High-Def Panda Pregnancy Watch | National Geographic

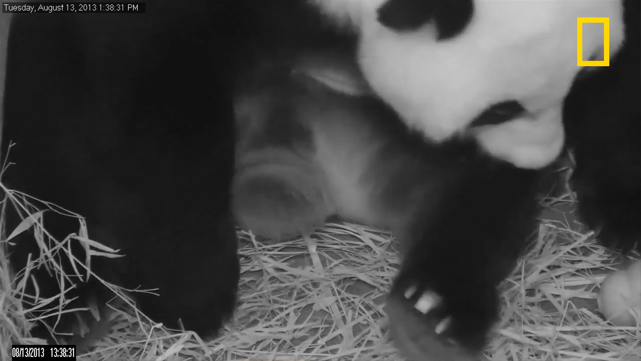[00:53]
and now we have these new cameras with the high-def, and so a lot of the physiological changes that we would have to see in person before.
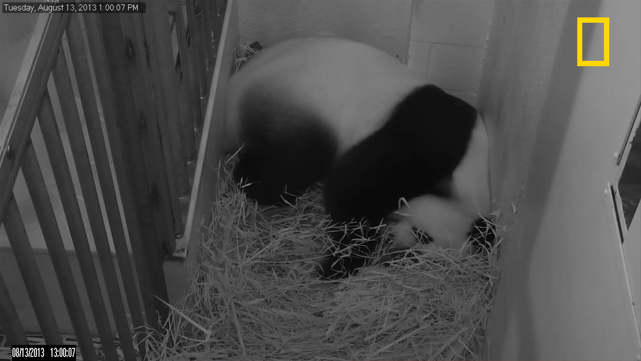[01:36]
She'll go into her den and shred bamboo, which is nest building, but she's really, really sleeping a lot now, or just resting.